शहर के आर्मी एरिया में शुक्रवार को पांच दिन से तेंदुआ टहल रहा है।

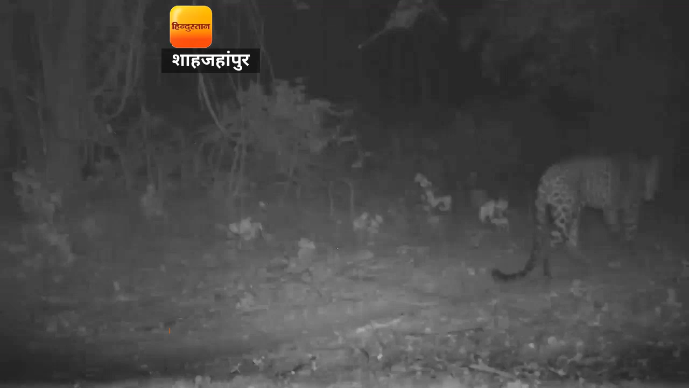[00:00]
शहर के आर्मी एरिया में शुक्रवार को 5 दिन से तेंदुआ टहल रहा है। अभी तक तो यह था कि लोग तेंदुआ की मौजूदगी की बात को महज अफवाह समझ रहे थे।